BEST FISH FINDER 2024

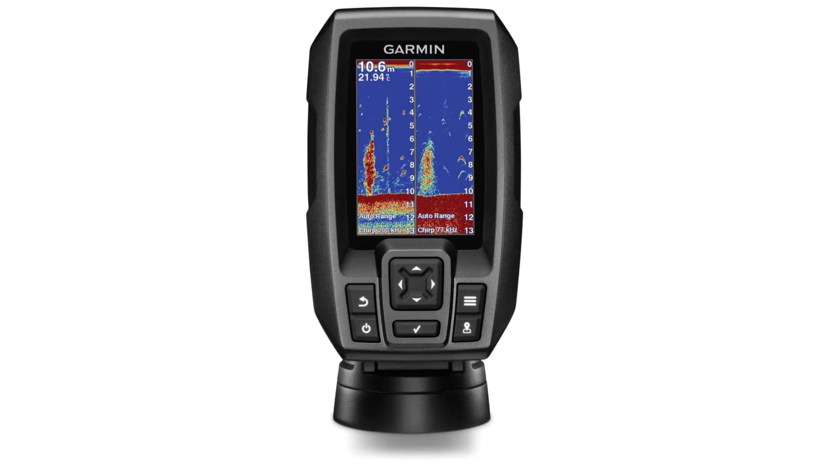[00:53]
On screen: depth 10.6 m
This sonar device offers advanced features that make it an ideal fish finder device for fishermen,
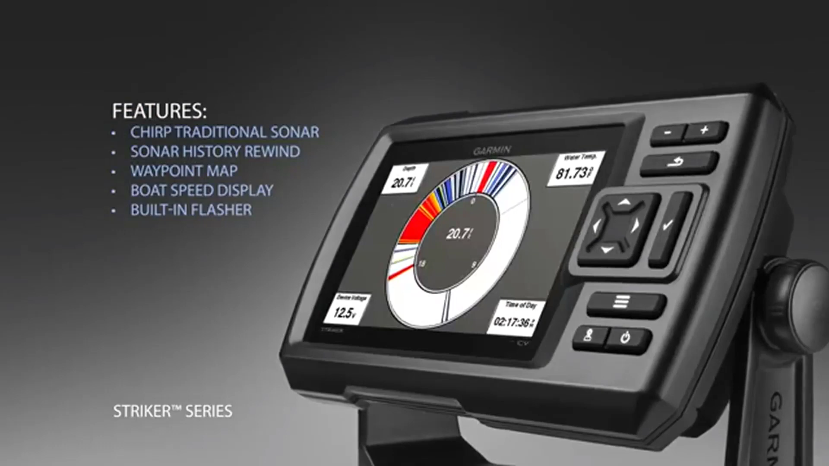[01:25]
The device offers a map to easily view, mark, and navigate locations like brush piles, stumps, etc.
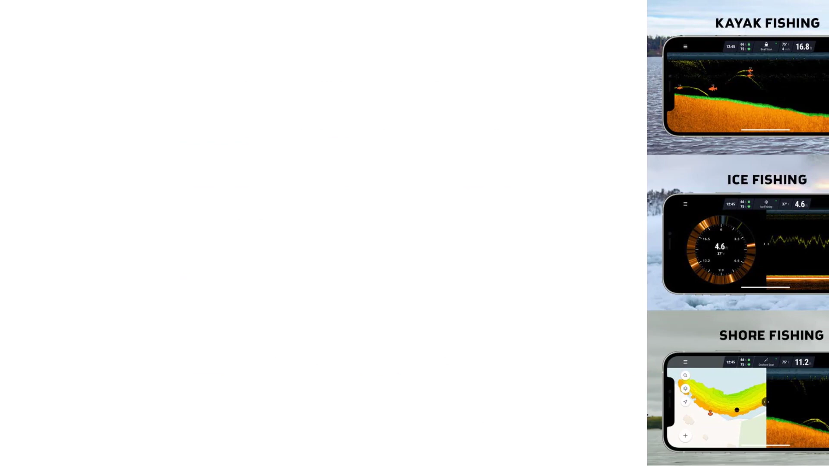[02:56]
These units are also more affordable than traditional fish finders since they use your smartphone or tablet as their display,
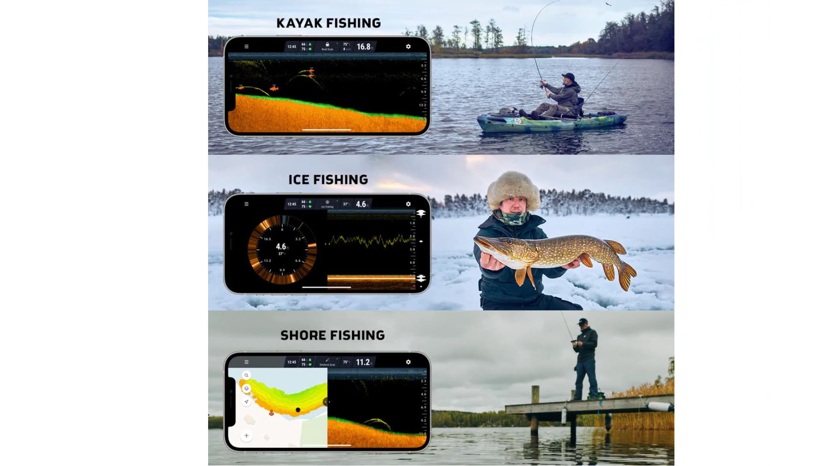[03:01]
removing the substantial cost of the screen. Despite the low cost, however,
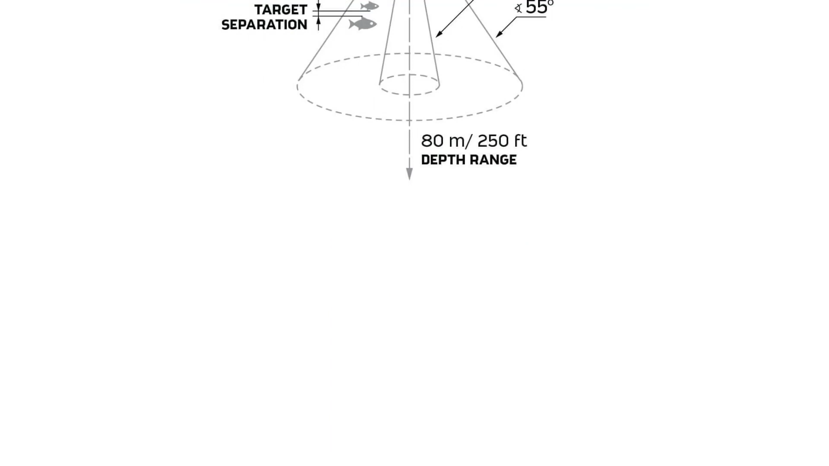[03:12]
the deeper unit employs two beams and creates bathymetric maps of the underwater terrain as well as showing a depth profile with fish and a split-screen option with both at once.
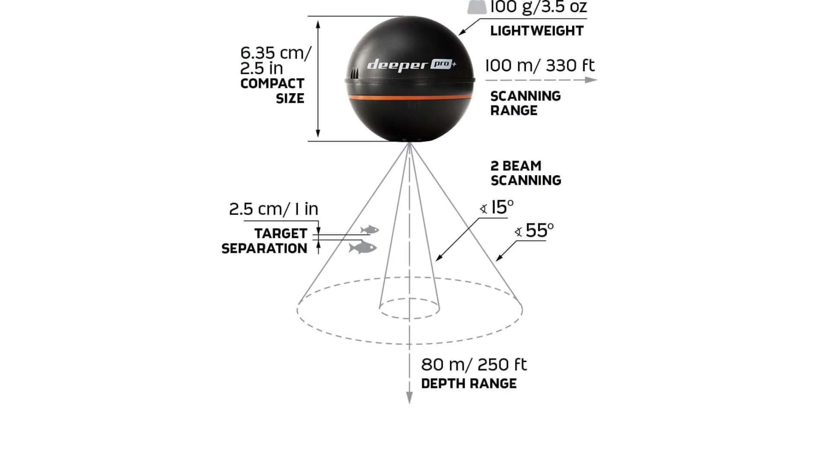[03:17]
Number 4. Garmin 010-02550-00 Striker Vivid 4CD Fish Finder
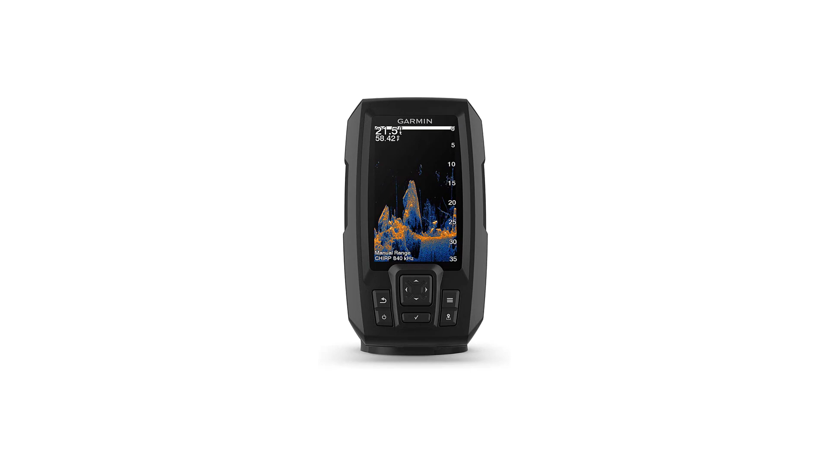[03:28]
The Garmin Striker Vivid 4CD is designed for the fisherman looking for a quality fish finder that doesn't break the bank.
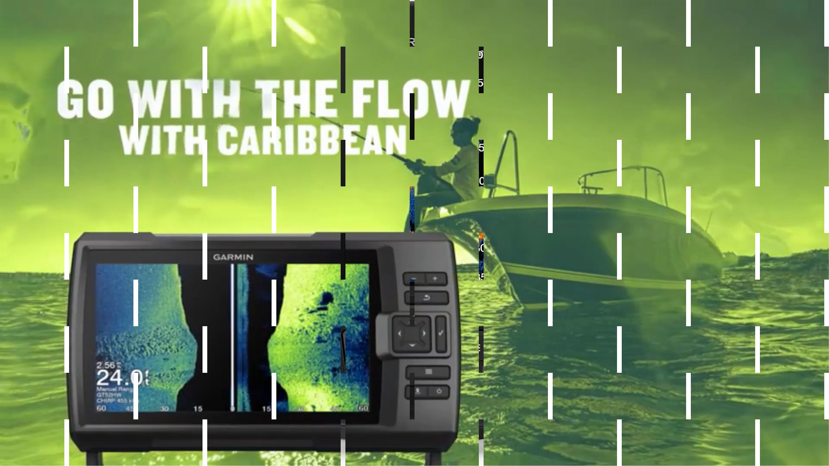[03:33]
Featuring a 4-display,
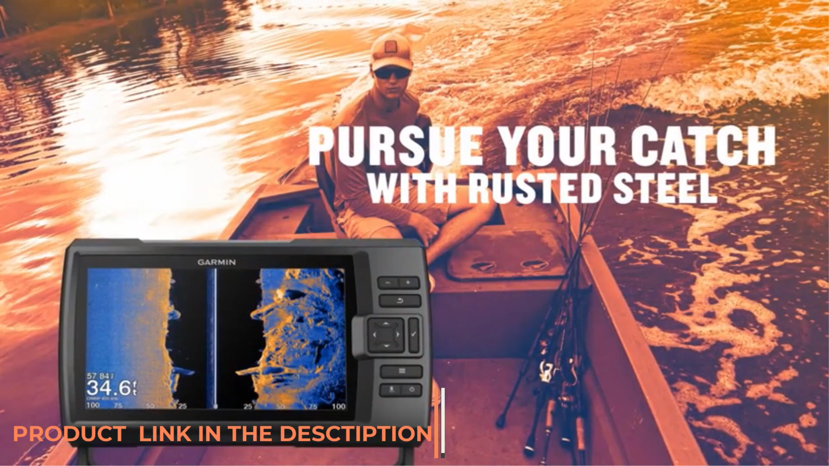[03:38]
this model has some of the same technology as its bigger siblings, including chirped sonar and clearboost scanning sonar. This combination provides clear, accurate details below the boat that lets you easily see fish and locate underwater structures. You can store and create your own fishing maps using the Quickdraw software.
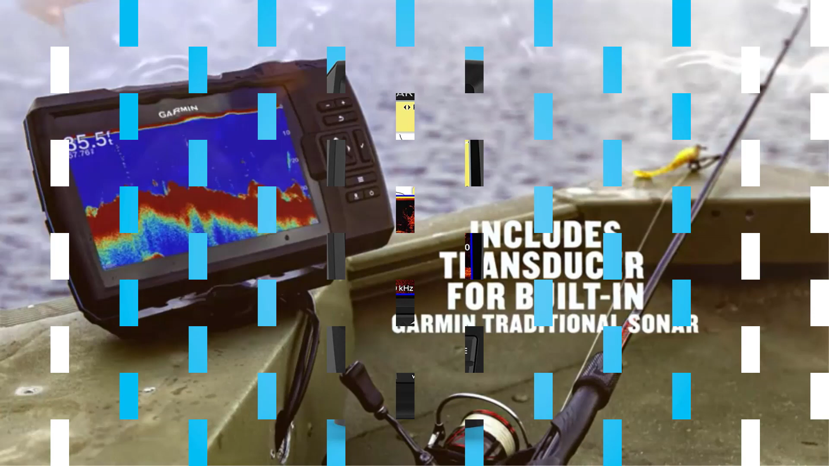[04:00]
Using the high-sensitivity GPS, you can plan your routes, mark fishing hotspots, and see your boat's speed.
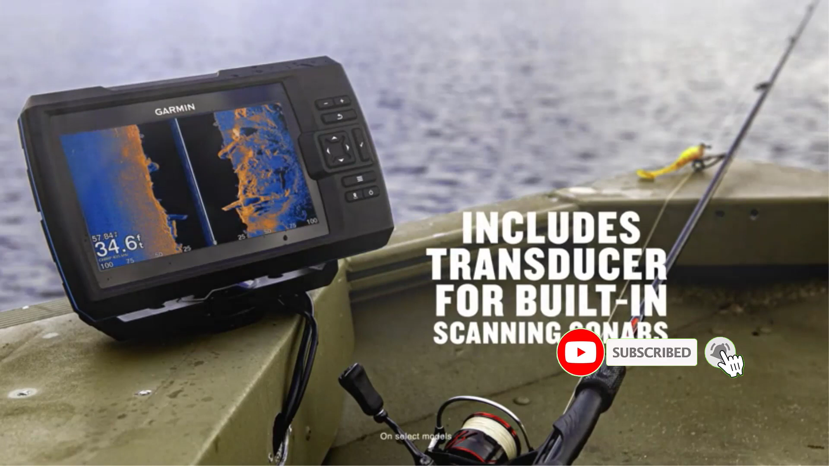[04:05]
While lacking some of the higher-end technology of the premium models on this list,
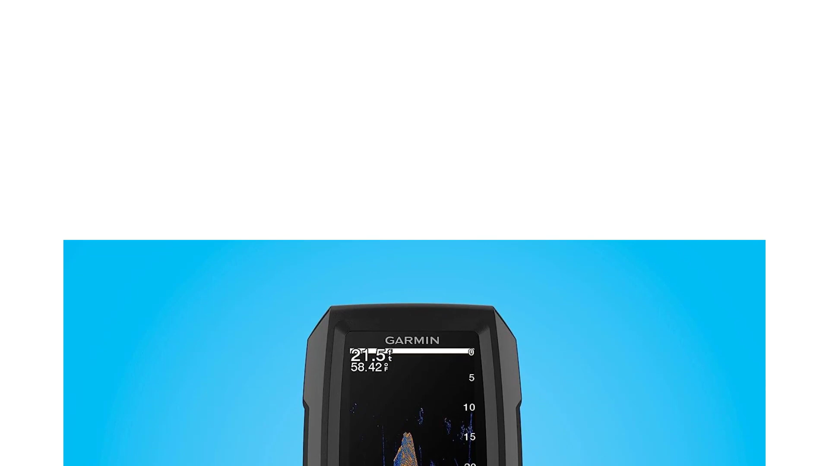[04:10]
On screen: depth 21.5 ft, water 58.42°F
for an economically priced and portable fish finder, the Garmin Striker Vivid 4CD is worth checking out. Number 5. Humminbird 411760-1ICE Helix 7 Chirp Humminbird is renowned for its clear 2D sonar,
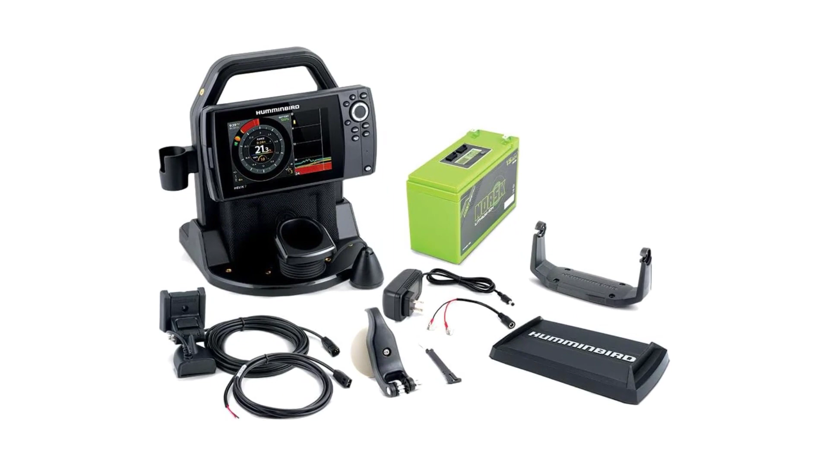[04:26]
ultra-precise side imaging, lake master mapping, and more.
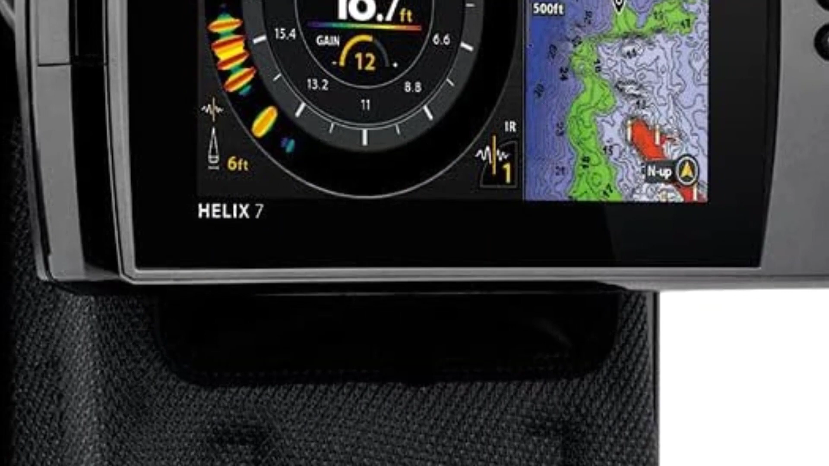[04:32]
From coast to coast, and even along the coast, both freshwater and saltwater anglers have turned to Humminbird for their sophisticated fish finding capabilities.
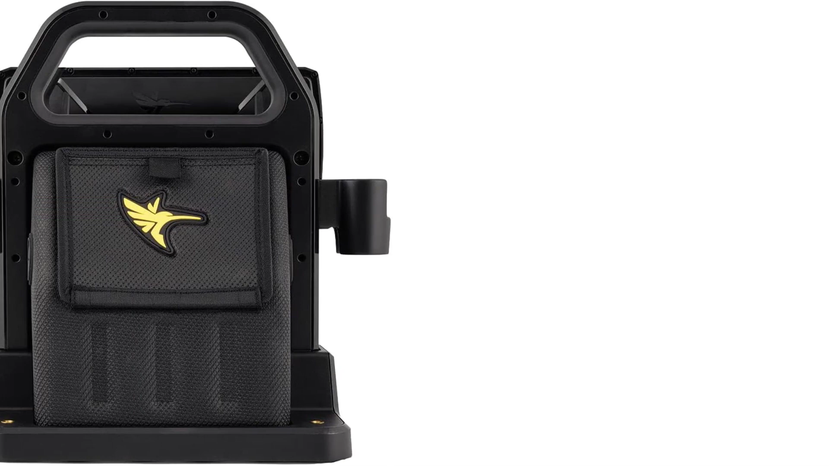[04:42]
Built for use throughout the calendar year, from open water through ice season, the Humminbird Ice Helix 7 Chirp GPS G4 All-Season Pack offers anglers everything but the kitchen sink.
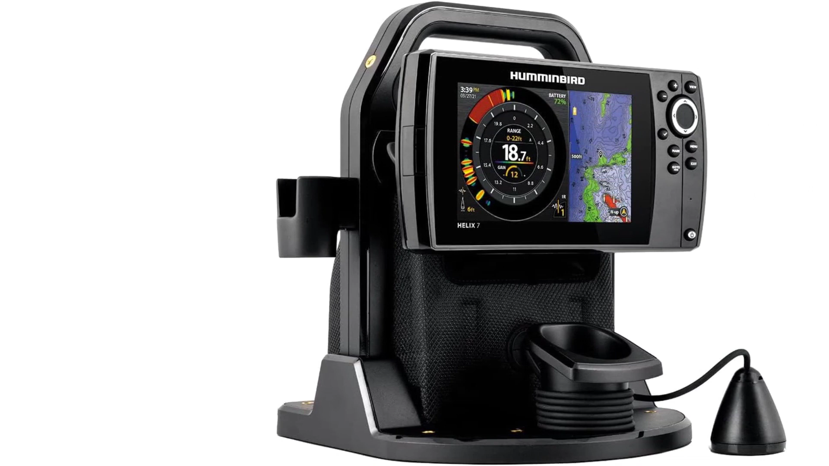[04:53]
On screen: depth 18.7 ft
For starters, it features crystal-clear dual-spectrum chirp sonar with 3-quarters-inch target separation so you can clearly see fish and structure. The unit also features chirp interference rejection, which has six settings to keep competing sonar signals from cluttering the screen when you're in a fish house full of anglers.